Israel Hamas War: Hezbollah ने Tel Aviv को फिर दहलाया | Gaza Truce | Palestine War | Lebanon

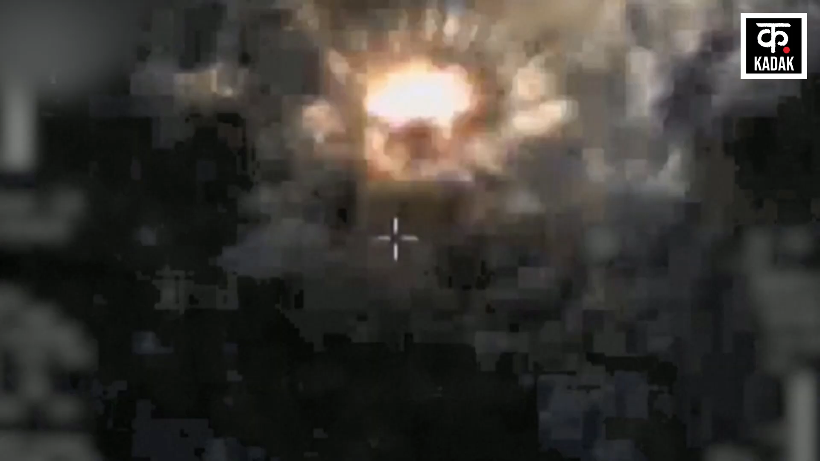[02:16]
दरसल हिजबुल्ला के हमले से पहले इसराइल ने लेबनान पार एक हवाई हमला किया था ये हमला दक्षनी लेबनान में